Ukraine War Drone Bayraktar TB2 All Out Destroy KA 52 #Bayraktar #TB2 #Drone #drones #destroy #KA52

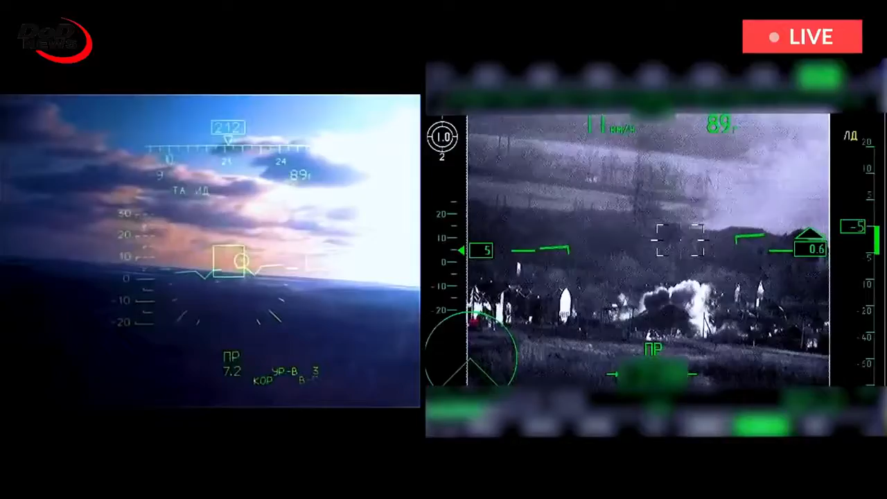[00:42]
an unmanned combat aerial vehicle, off the coast of Crimea.
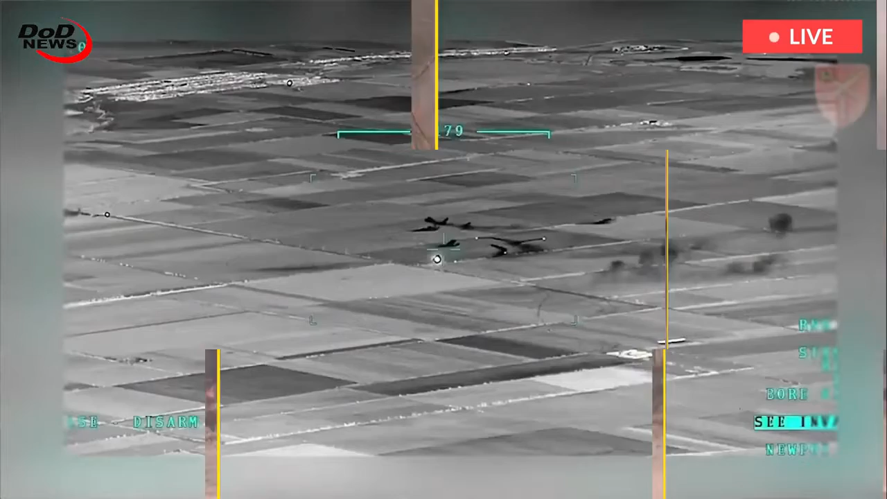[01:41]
In addition to this, earlier in the month of March, video footage which had surfaced,
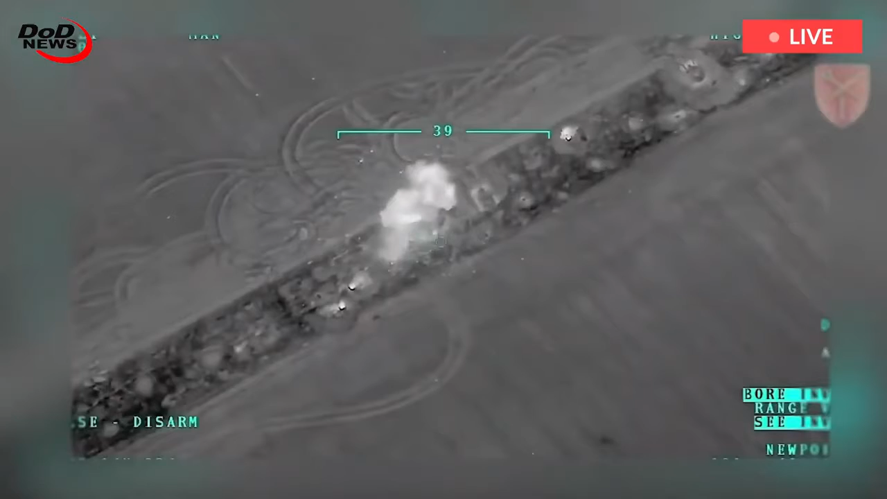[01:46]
showing that a Ukrainian Bayraktar TB2 was hitting the Russian anti-aircraft missile system 9K 331 Tor M1.
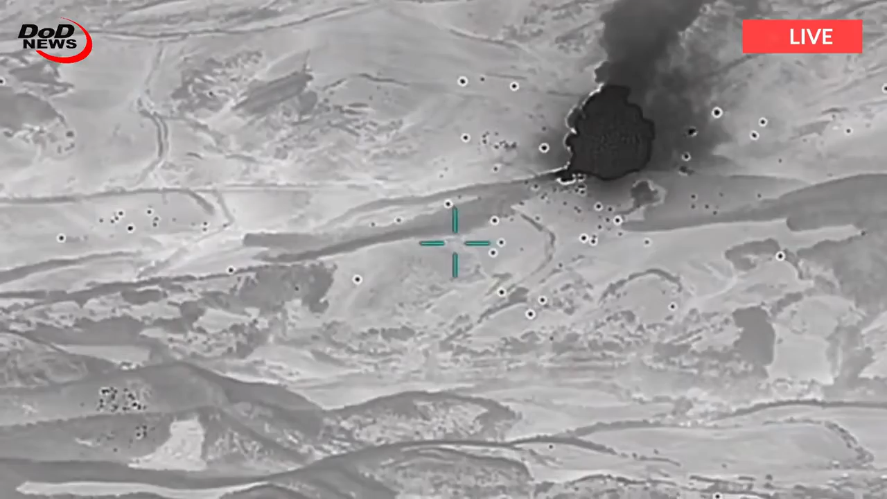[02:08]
The footage obtained by Republic showed that
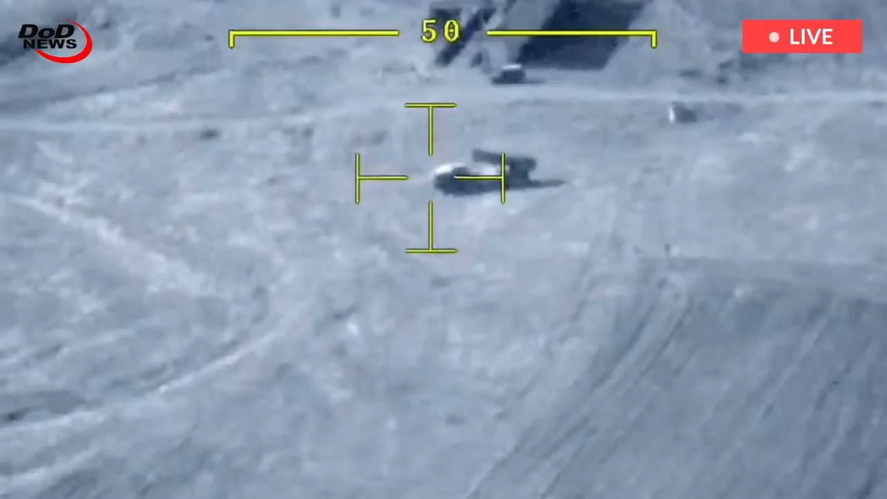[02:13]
Ukrainians claim to have dismantled the anti-aircraft missile system.
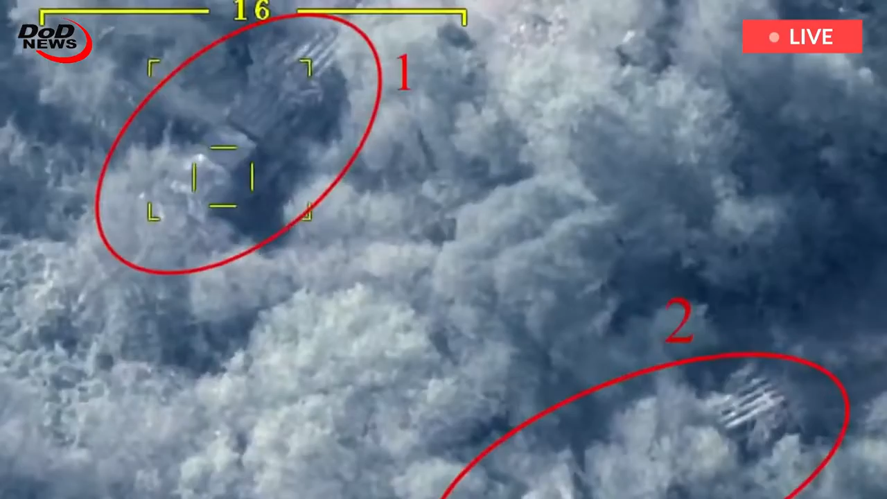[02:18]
Furthermore, another video footage from April 21, depicts that a Bayraktar drone was shooting a Russian tank that seemed to be parked in a forested location.